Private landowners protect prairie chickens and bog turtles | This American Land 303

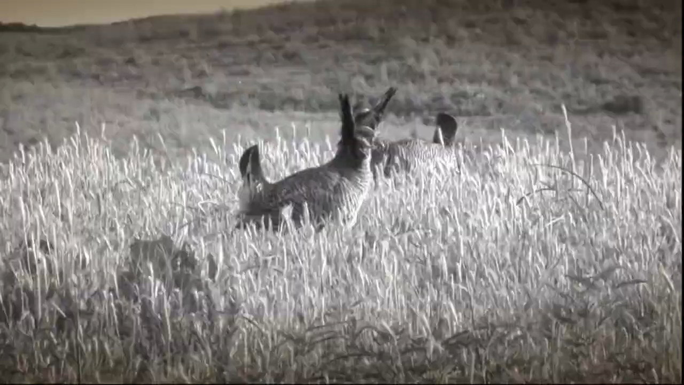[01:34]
The Lesser Prairie Chicken is a native game bird of the Southern Great Plains of the United States.